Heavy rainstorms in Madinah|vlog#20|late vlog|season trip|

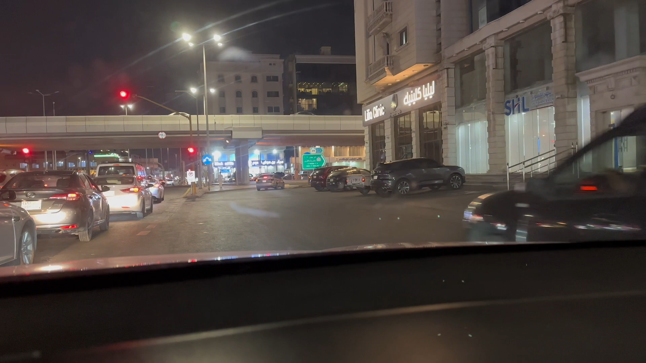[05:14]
یہ صورتحال ہے ٹرافک اگر میں دیکھانا چاہوں آپ کو دیکھیں ٹرافک اس وقت اچھا خاص ہے ٹرافک ہے
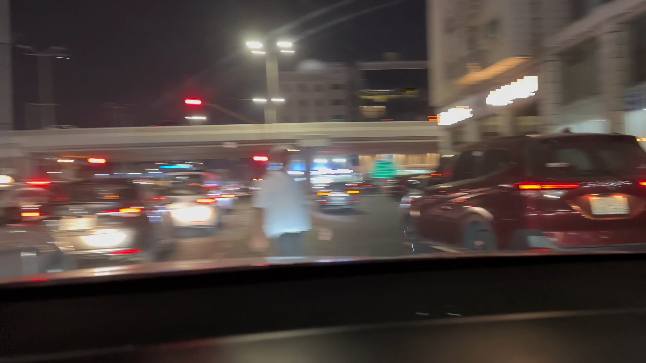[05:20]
اب جناب ہم آگے ہیں ہائیوے کے اوپر اور دیکھ رہے
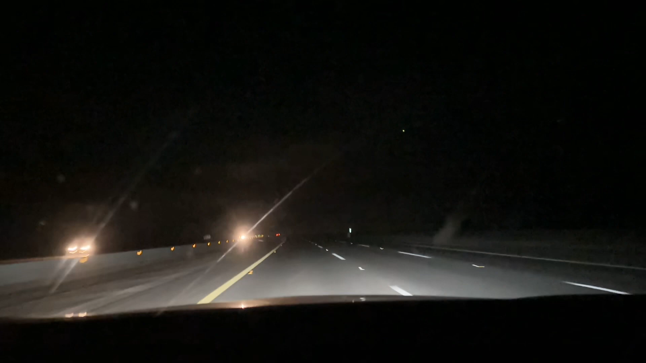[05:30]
ہیں کہ یہاں مدینہ روڈ کے اوپر سب سے بڑی پرولرم یہ ہے کہ یہاں پہ لائٹس نہیں ہوتی ہیں اور یہ بہت ہی ٹرننگ روڈ ہے آہ اسٹریم ٹرننگ ہے آلویز جو نا بڑی کبھی رائٹ کبھی رائٹ کبھی رائٹ کبھی لائٹ کبھی موف کرتی رہتی ہے آہ بس یہی ایک اس میں ڈراؤ بیک ہے رات میں سفر کرنا کیوں ڈینجر ہوتا ہے کافی ایکسیڈنٹس ہوتے ہیں مدینہ مدینہ جدہ سے مدینہ جانے میں تو آپ نے اگر سنا ہوگا جو لوگ
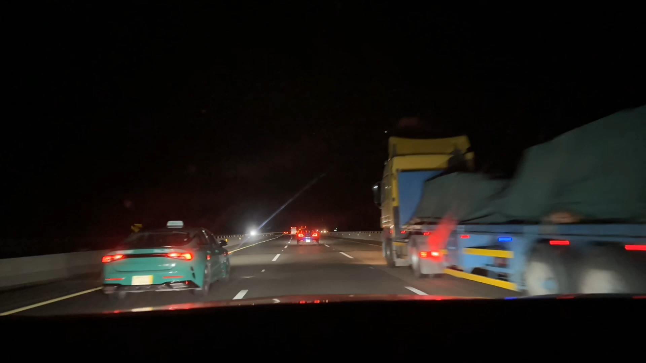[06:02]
کیسے میں رہتے ہیں ان تو ری ناؤن ہیں ان کو تو پتا ہے ان سپریٹوں کے بارے میں لیکن جو لوگ باہر ہیں ان کو نہیں آئیڈیا کہ یہاں پہ کیا وجہ ہوتی ہے تو سب سے بڑی وجہ یہ کہ لائٹوں کا نہ ہو نہ سیکنڈ یہ روڈ ایسے ہوتے ہیں کہ یہ ہمیشہ زگ زگ زگ ہمیشہ ٹرننگ کے اندر رہتے ہیں اسٹریٹ نہیں ہوتا اگر کسی نے ہمارے آہ
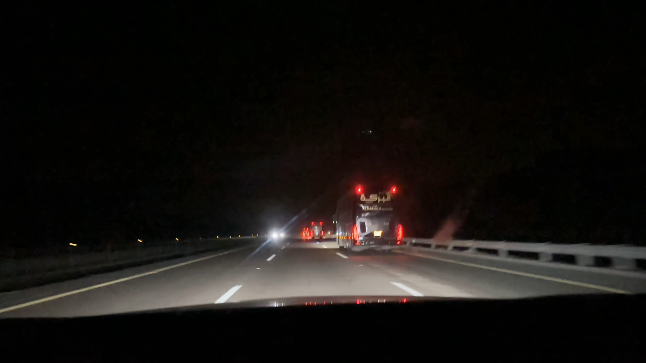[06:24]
آہ اس سمجھ لیں کہ میرے آہ اس سیزن ٹرپ کی فیملی میں جو بھی مجھے سپرائب جن لوگوں نے کیا ہے اگر کچھ لوگ ان میں سے گیسے سے ہیں تو وہ بہت اچھے طریقے سے جانتے ہوں گے کہ اگر ہم آہ جدہ یعنی طائف سے اگر رہا جائیں گے تو آپ کو بالکل اسٹریٹ روڈ ملتا ہے اس میں لائٹس وہاں پہ بھی نہیں ہوتی ہیں لیکن یہ کہ وہاں پہ یہ کمفرٹ ہوتا ہے کہ وہ سٹریٹ روڈ جا رہا ہوتا ہے اس میں نہیں ٹرننگ نہیں ہوتی اچھا یہ یہاں پہ ٹرننگ ہونے کا